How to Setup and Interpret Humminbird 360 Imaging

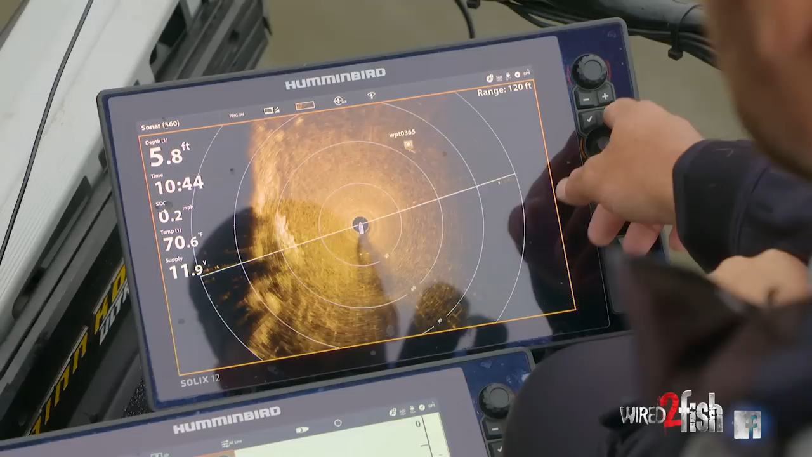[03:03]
On screen: depth 5.8 ft, water 70.6°F, speed 0.2 mph
the most efficient way for me to find and locate and pattern bass on the water is my hummingbird 360.
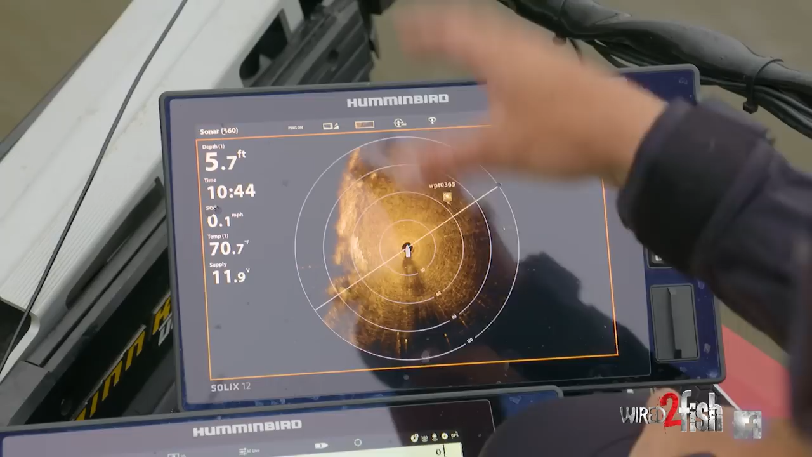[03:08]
On screen: depth 5.7 ft, speed 0.1 mph
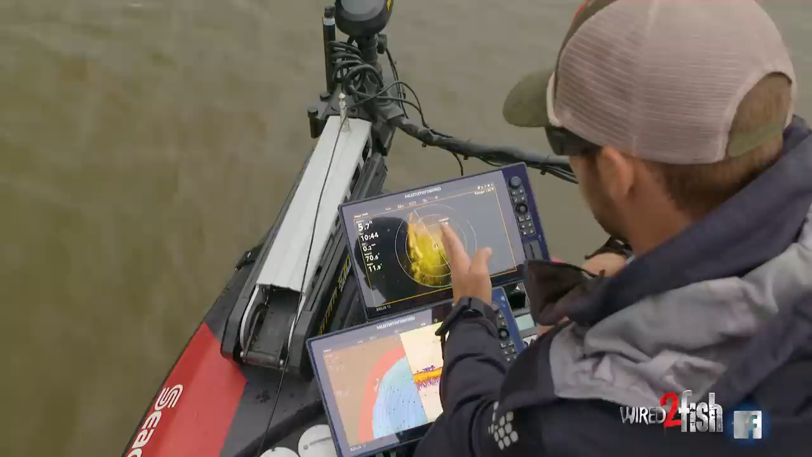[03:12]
one thing to keep in mind is that straight forward of the boat is going
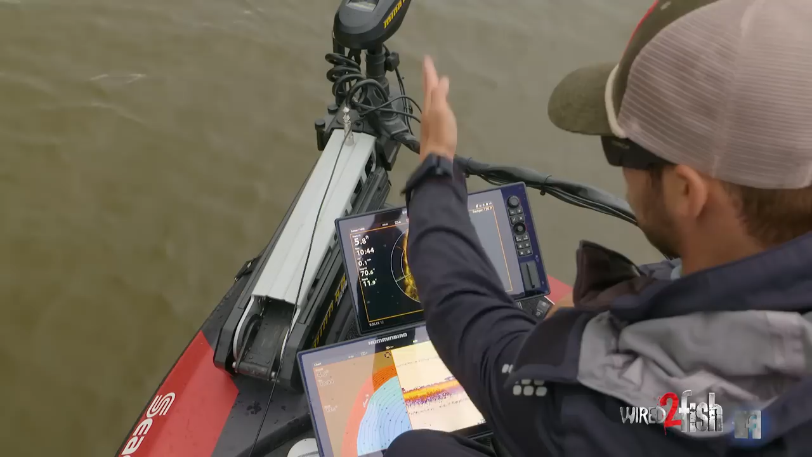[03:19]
to be straight forward on your graph right so what is straight in front of me is here and
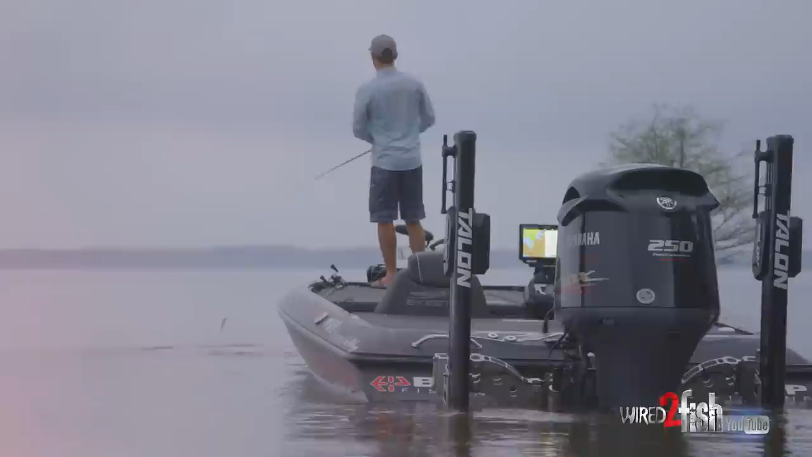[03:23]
a lot of times if you've seen any of the videos of me fishing tournaments you'll see me actually line my rod up on my graph because I'm giving myself a reference point right so we're
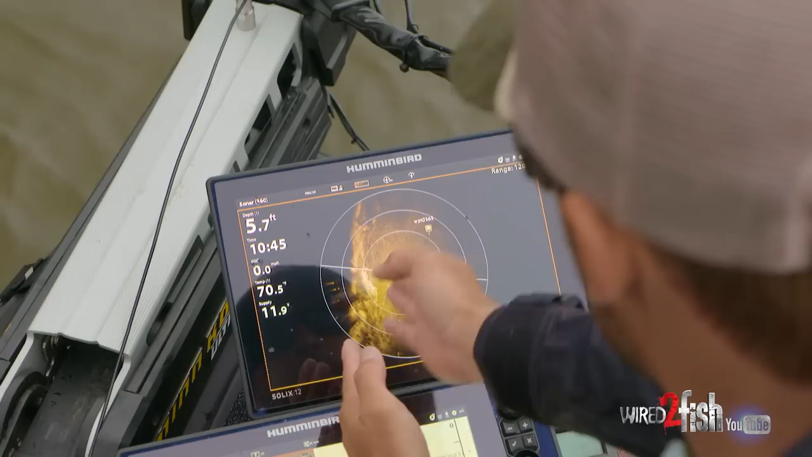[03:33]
On screen: depth 5.7 ft
say 30 degrees off to the right is that waypoint that I just marked on that little stump
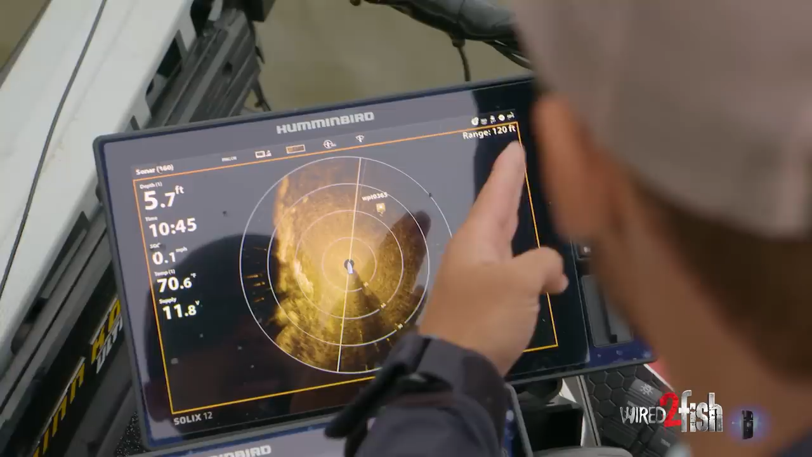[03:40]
On screen: depth 5.7 ft, water 70.6°F
and I can lay my rod off my graph and know that that's the angle that I need to make my cast at and I also know that this first ring is 30 feet 60 feet and then 90 feet so I know it's about 62 or 63 feet off at that angle that
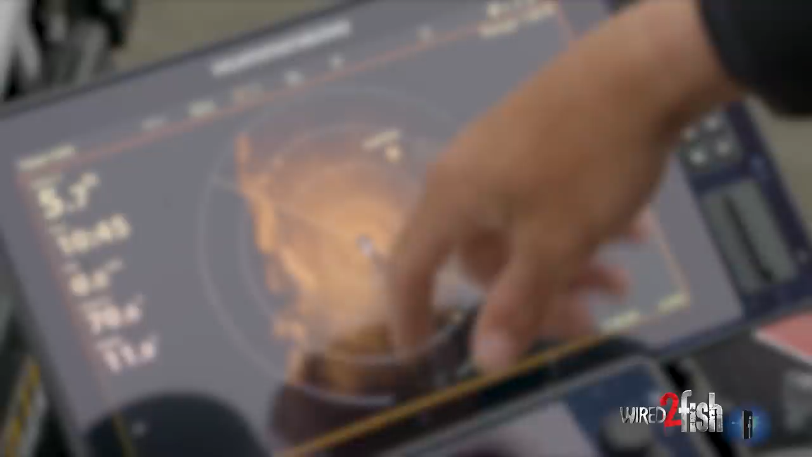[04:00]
I need to make my cast 30 60 90.
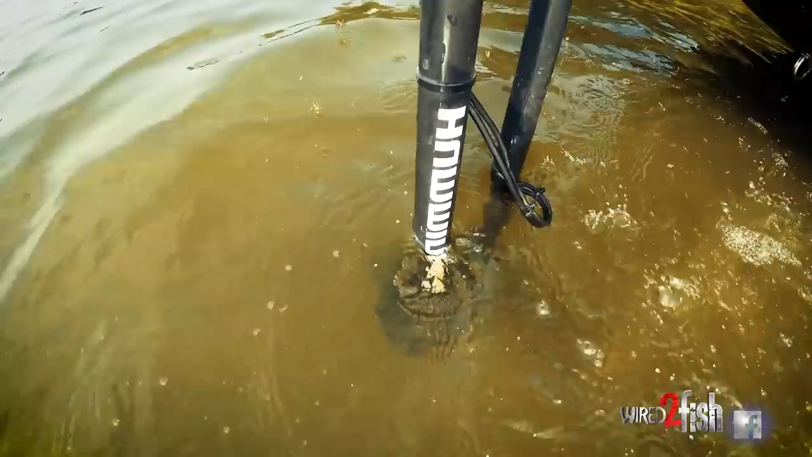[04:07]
so a lot of times for me the biggest thing when I'm fishing tournaments is trying to pattern those fish and really dialing into what is underneath the water right this is my underwater eyeballs I can look out there I can see out in front of me right I can actually see where I'm going
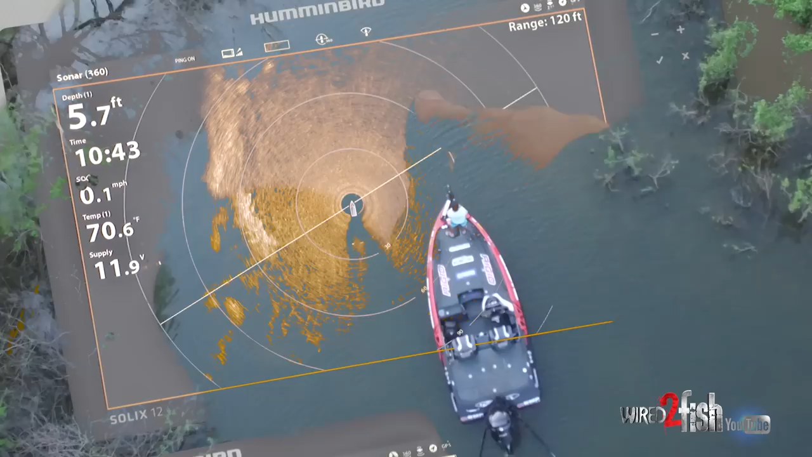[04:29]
On screen: depth 5.7 ft, water 70.6°F, speed 0.1 mph
and see the types of cover that are out there and it really helps me dial into those little subtle changes in either a creek channel in
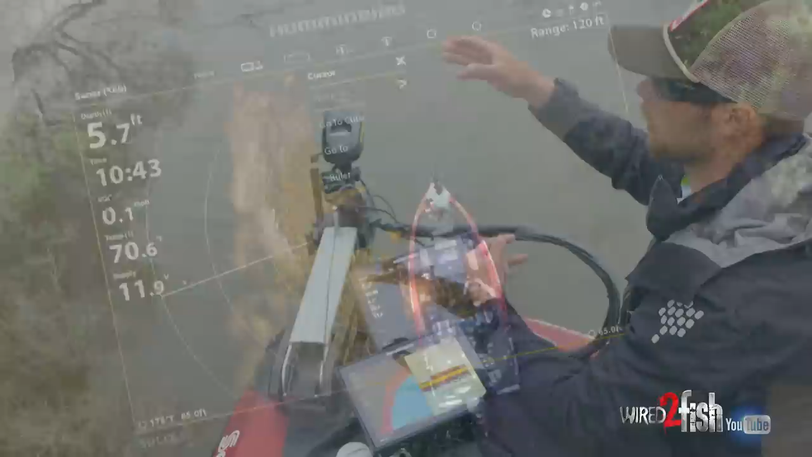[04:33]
On screen: depth 5.7 ft
maybe a brush pile or a rock vein that I'm fishing I can see all those little subtle differences where those fish like to hang out